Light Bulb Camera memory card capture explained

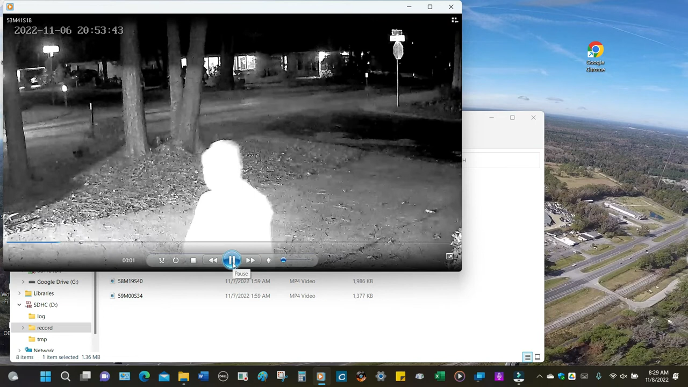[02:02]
actually I'm going to open it up and a different player because I can
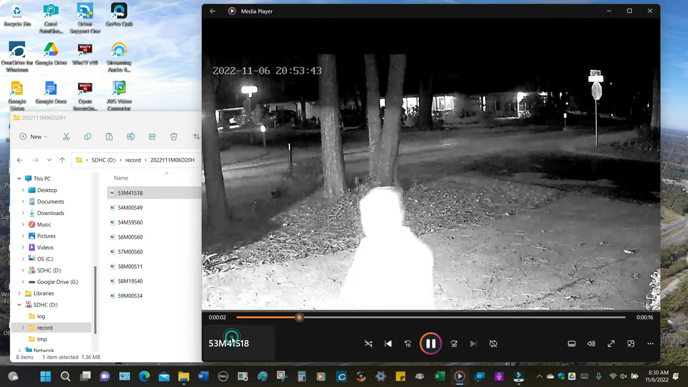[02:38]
there and it starts recording right here that's when I started to put the memory card in blank and there's the time and the light bulb camera is the one that's actually videoing me and there's the timeline right there and here's a close-up of me right there at the beginning and when you start playing it you see it washes
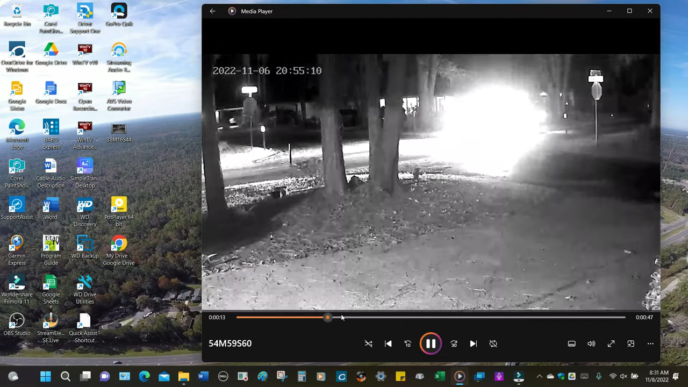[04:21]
back up so what I'm doing is looking for movement now right now it's not a good time to do that so I'm just going to keep on going notice my shadow and I can go over here and keep on going I close the garage door and it's 8 58 right now these are one minute segments this was actually five minutes or eight minutes now 12 okay now you see there's a car coming so
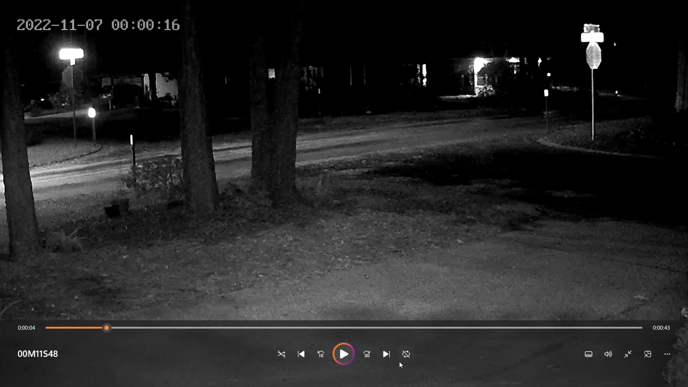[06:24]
this if I want and then if I want to quickly see what's going on in there I can move this like that to look for oh see those little bugs right there's a bug leaving a tail now when I start playing notice it goes to the next now I can just go over here and click and it'll go to the next one and you're right here's the file names and they start like this
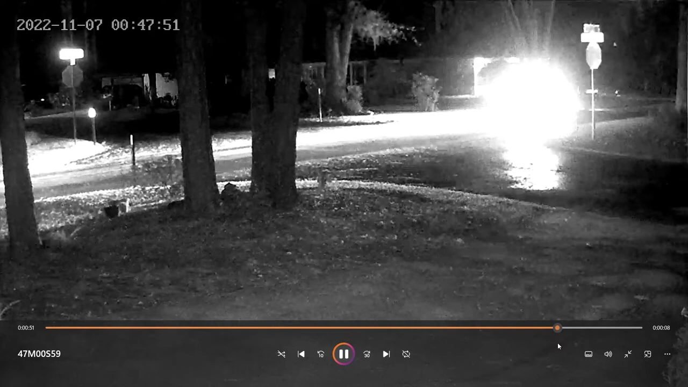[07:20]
it back and forth to see if I see anything that I want to remember and it'll go to the next one now I can if I want just speed through it by clicking at the end
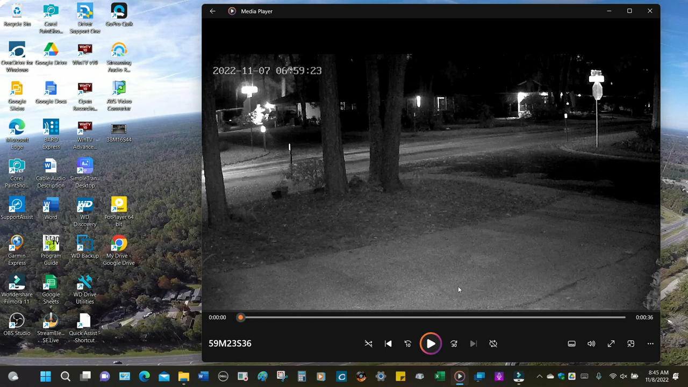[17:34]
it's just sitting out there recording and uh it's not recording all of the time it's recording uh motion so that's why you see in the wee morning hours uh like four o'clock there's fewer uh recordings than like at uh eight or nine o'clock at night okay so um there you go oh
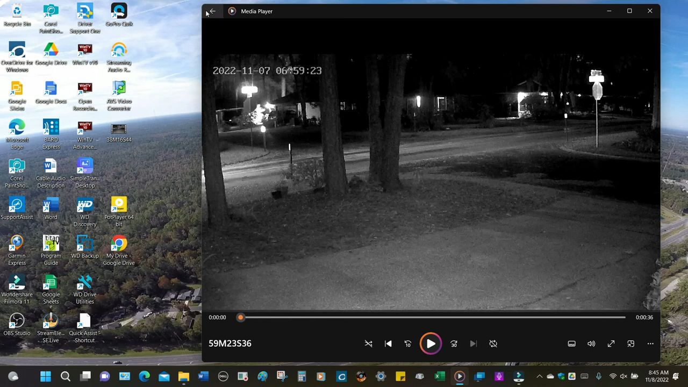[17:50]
let me let you just see what uh eight o'clock looks like uh let's see go over here and this was eight o'clock at night